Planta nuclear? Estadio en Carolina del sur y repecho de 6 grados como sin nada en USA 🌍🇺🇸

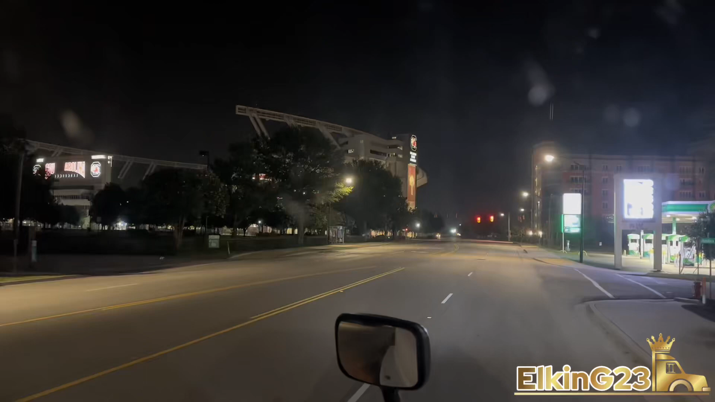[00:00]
Bueno, mi gente, ¿cómo estamos? Les cuento, por acá son las 3:30 de la mañana. Estamos saliendo de Columbus, Carolina del Sur. Acabamos de salir de la factoría, pasamos la noche ahí, donde nos cargaron, nos dejaron dormir.